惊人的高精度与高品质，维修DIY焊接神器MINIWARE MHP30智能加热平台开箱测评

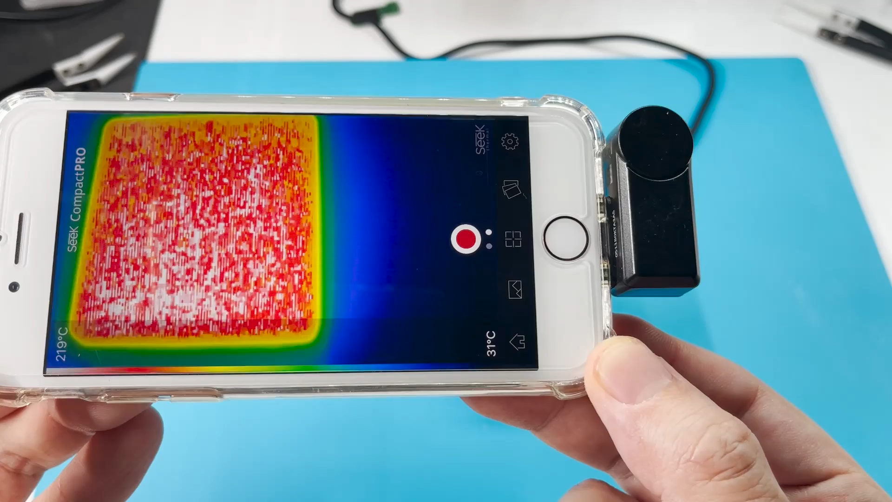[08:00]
大家看到沒有我這邊顯示是在在右下角219度218度最高溫度它這邊是220度那就是非常的精準
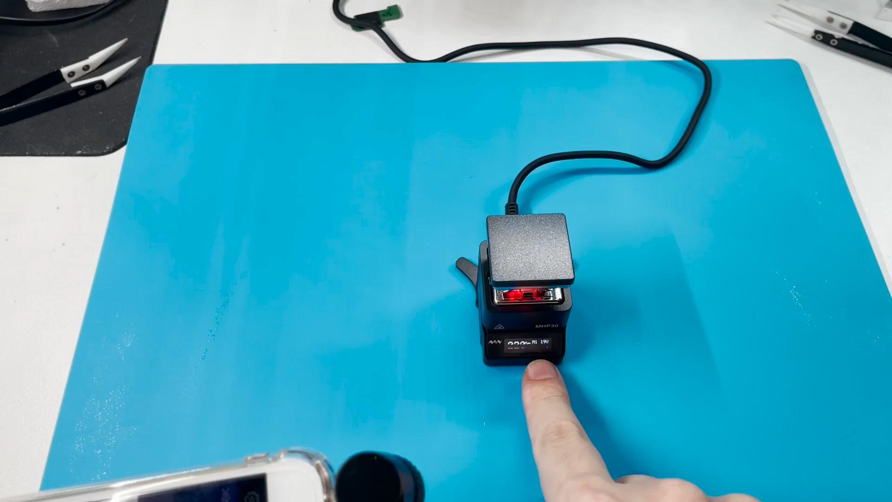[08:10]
厲害厲害我們再換一下設定的溫度OK,好像溫度溫下來了看一下
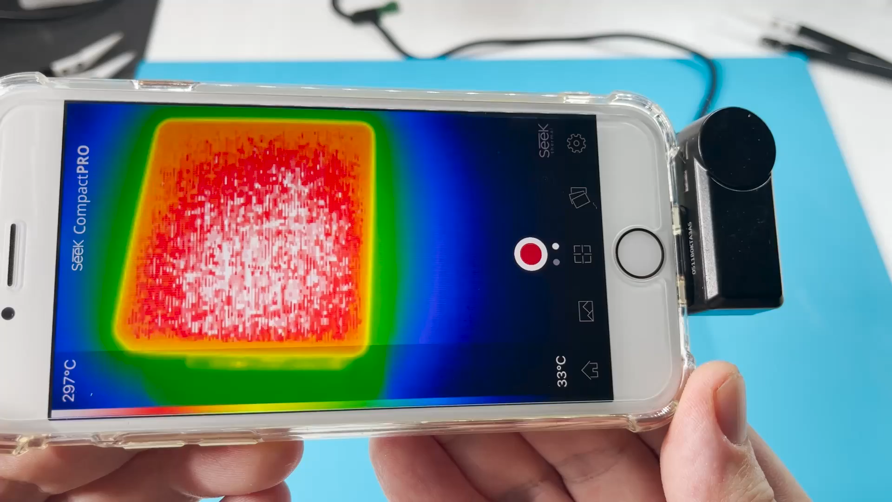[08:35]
On screen: scale top 297°C, scale bottom 33°C
果然跟300度很接近這面熱成像是297度98度嗯那就是就是通過了精確的精確的矯正的這個溫度是完全可以信任的